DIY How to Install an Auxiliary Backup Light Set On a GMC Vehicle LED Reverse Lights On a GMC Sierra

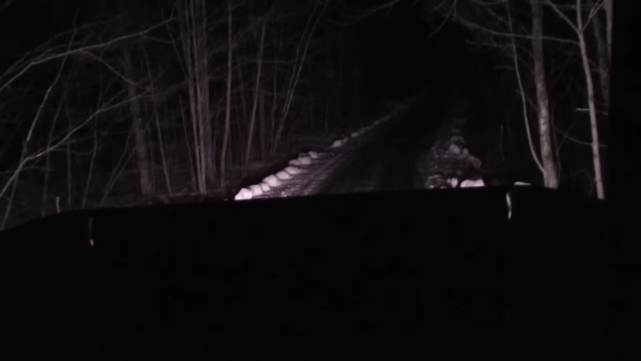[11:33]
Okay, I've got it in reverse right now. Let's go take a look outside the vehicle. I'll set the emergency brake real quick. All right, you can see that they're really lighting up the driveway. They're super bright, and they make a huge difference, especially with the tinted glass.